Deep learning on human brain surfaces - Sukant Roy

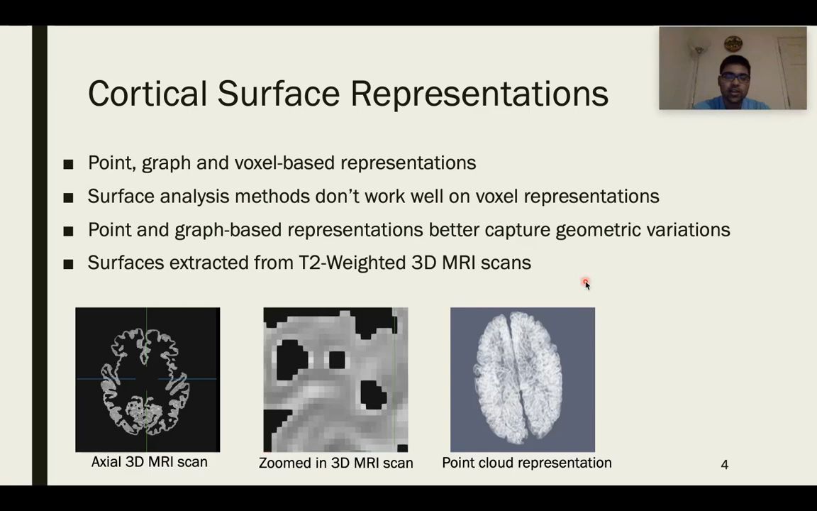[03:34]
And here is a point cloud representation of a brain surface, where each node in the brain surface is mapped to a point. And the problem here is that there's no geometric connectivity information due to the absence of edges. The brain surface dataset consists of surfaces and local cortical features that have been extracted using the DHCP pipeline.